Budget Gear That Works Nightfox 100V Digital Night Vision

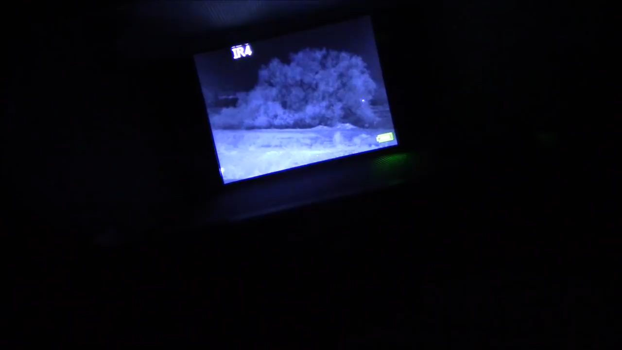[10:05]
Like I told you, this is an inexpensive model, so it doesn't have the interior recording.
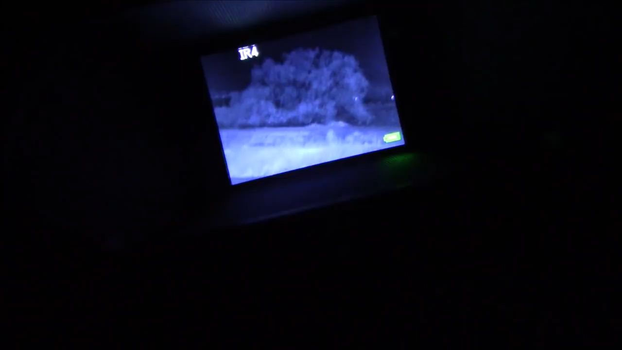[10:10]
You know, there's no SD card to record to. So I'm doing this through the camera lens.
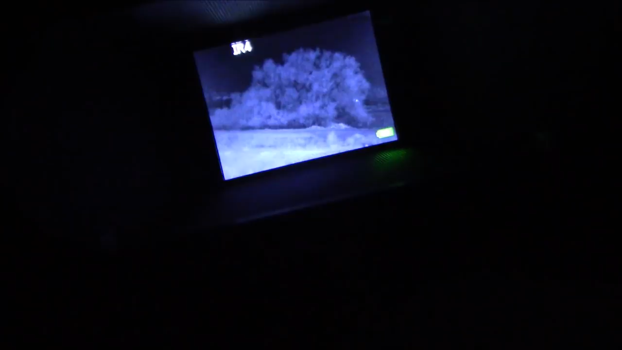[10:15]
But even you can see I have it on IR 3 I believe, or 4.
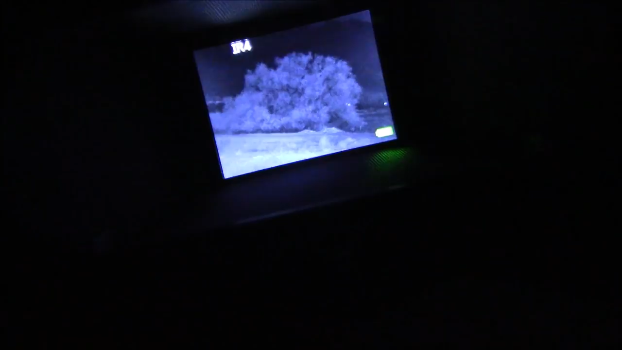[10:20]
And that bush is 75 yards away. And it is crystal clear.
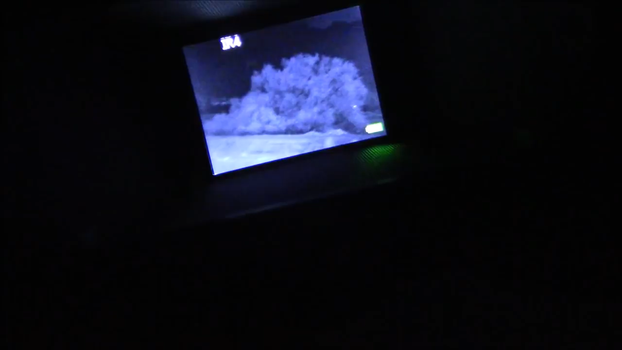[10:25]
It's a whole lot clearer when looking through the monitor. And it's crystal clear through the lens.
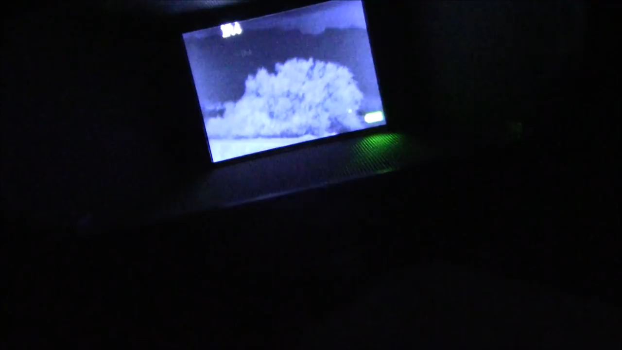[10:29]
Now that does look kind of small, doesn't it? A little picture in there.
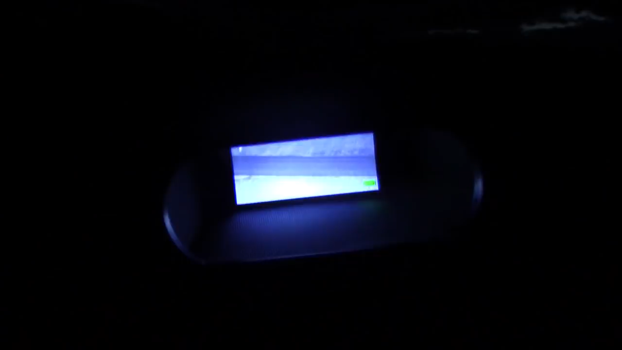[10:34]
It'll back you up a little bit and let you see the size. Now that's going to be whited out. You probably won't be able to see much.
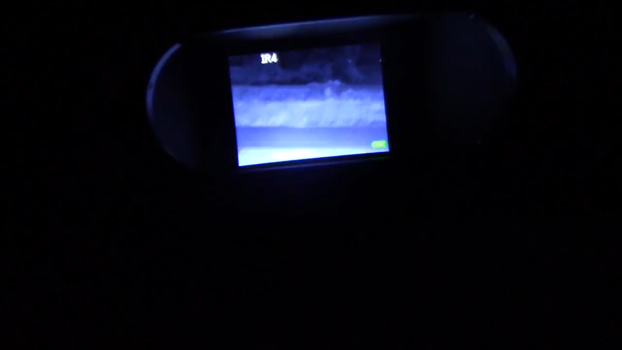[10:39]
But you can see the size of that. That's a very big screen.
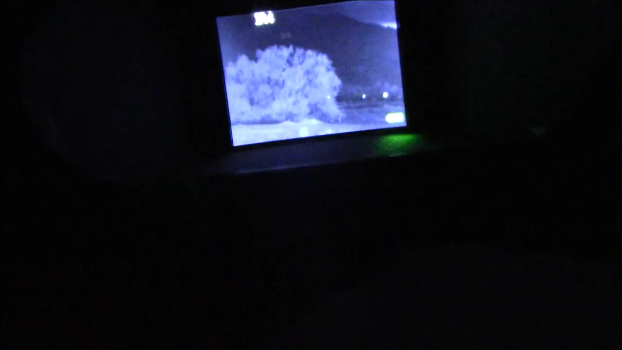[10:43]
Again, the camera kind of distorts it, so you can't really tell.
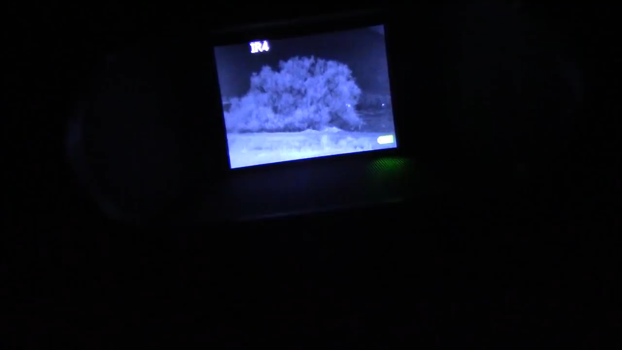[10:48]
Well, that should give you an idea of how clear that is.
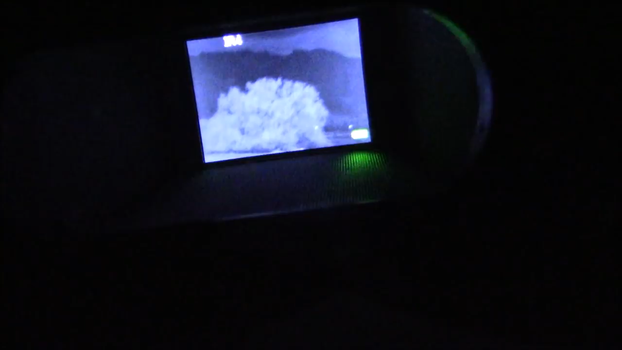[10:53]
There's the ridges of the mountains in the background there.
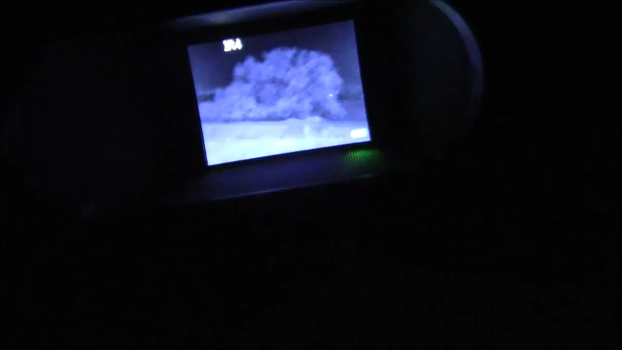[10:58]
Now let me show you what the IR looks like in complete darkness so you understand that you're not going to be completely stealth with this.
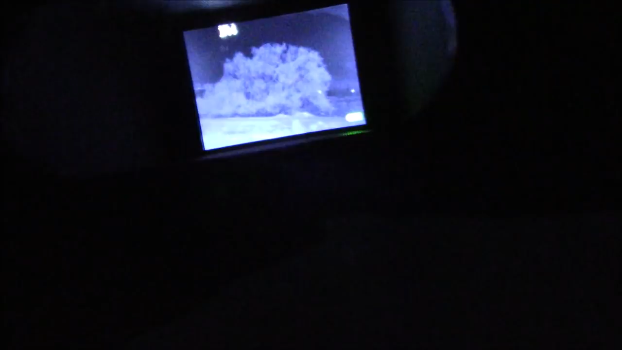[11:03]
But you can hide pretty well with it. And I think you can see right in the middle, ignore the little green light up at the left hand side there.